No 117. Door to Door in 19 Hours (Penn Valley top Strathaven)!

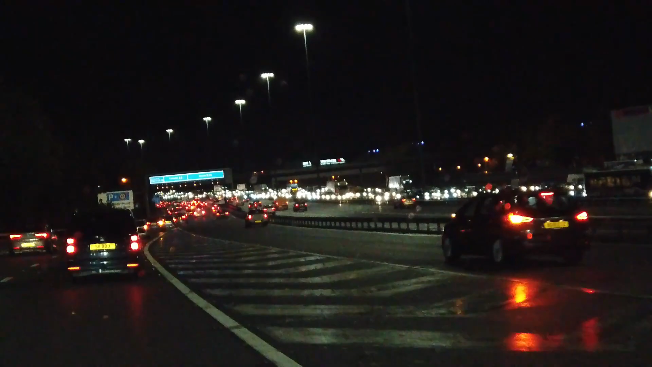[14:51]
So the last part of this mammoth 19-hour door-to-door marathon was the journey from Glasgow Airport back to our house in Strathaven. Fiona collected me after work and we were soon on our way down the M74 in rush hour traffic, and this is where I'm going to bring this video to a close.